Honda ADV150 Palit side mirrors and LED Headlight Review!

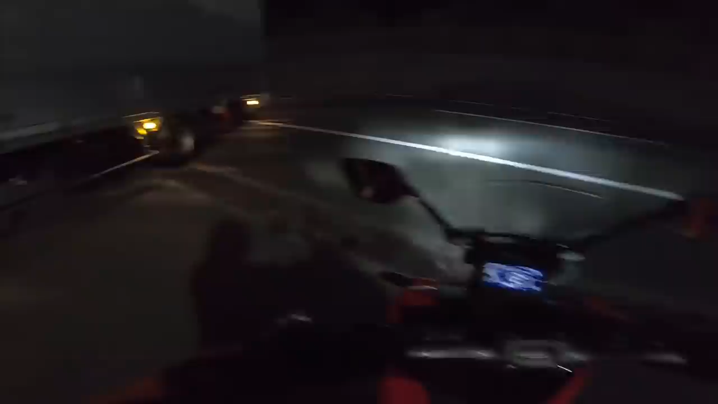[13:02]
Halos 11 hours. Japan pa! Alright, anyway, mga Tomodachi, sana mabigyan ng justice itong camera natin, nagamit natin itong GoPro 7. So, ito yung review natin sa ating LED lights, sa headlights ng Honda ADV150.
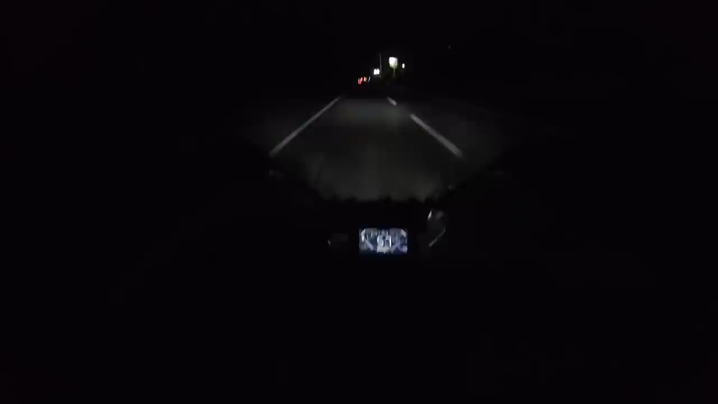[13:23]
And yung settings niya is 1080p, 30fps. Yan, so sana lang mabigyan ng justice na itong GoPro 7 kung ano yung itsura kapag kung gaano kalakas yung headlight na Honda ADV150 sa gabi. Let's go!
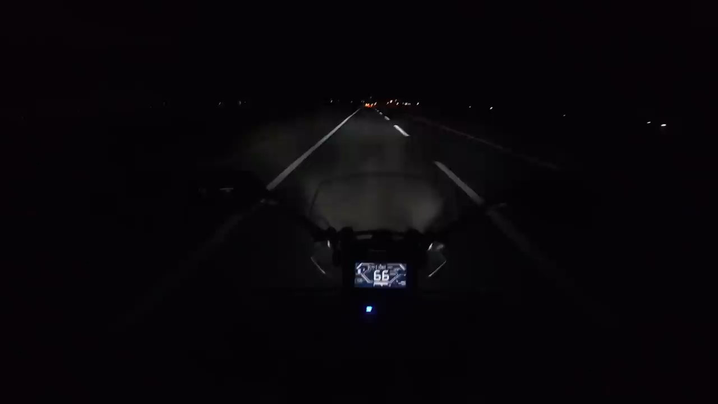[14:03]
Hi. Taas, no? Liwanag din, ano? Ayan. So, ayan yung low niya. Ayan, kung napapansin nyo, ayan, letter V, parang may pa-V, yung shape ng cover ng ilaw.
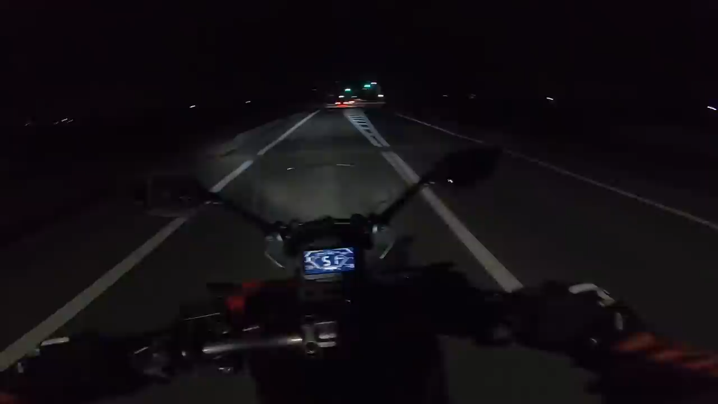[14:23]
Kasi siguro sa korte ng headlights ng ADV150 na to. Tsaka napansin ko dito sa Honda ADV150 na to, kapag lumiko kasi ako, since yung handlebar at tsaka yung headlight niya magkahiwalay, pag niliko natin, hindi sumasama yung headlight. So kapag lumiko, ayun, kumbaga putol at hindi ko makita yung gusto kong kalsada na dadaan.
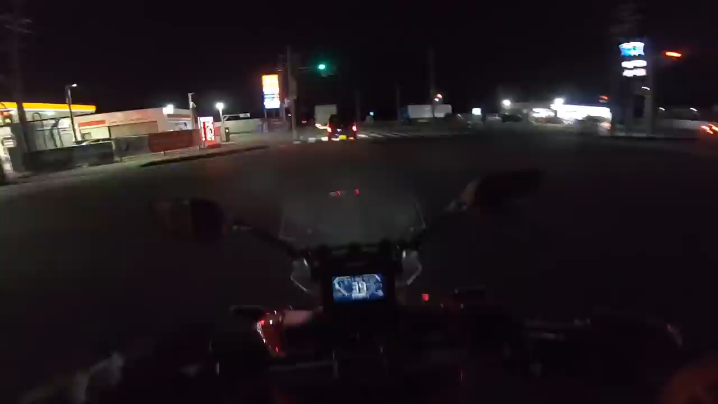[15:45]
nakakatulong tong video na to sa pagbili nyo ng Honda ADV150. Pero nonetheless, okay naman sa akin yung ilaw eh.
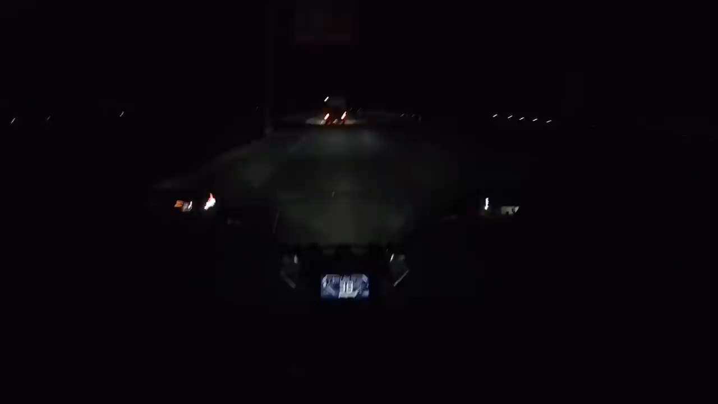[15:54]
Lalo pat hindi naman tayo naka-smoke lens sa helmet, naka-clear lens lang tayo. So para sa akin, sobrang liwanag.